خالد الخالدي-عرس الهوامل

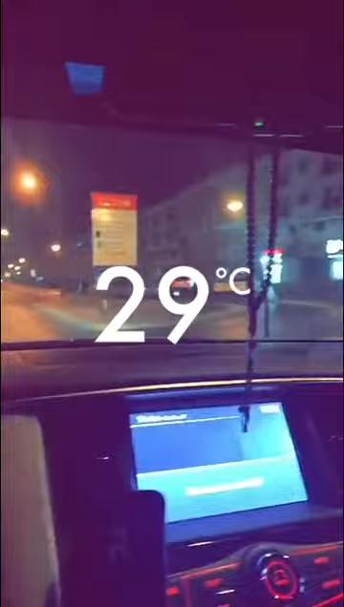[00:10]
هذا شارع خليفة وعدي بمسند غيانوس ما مشيت به ولا تمشي ضاري ابو كسنين الاولي في الوقت اللي خطف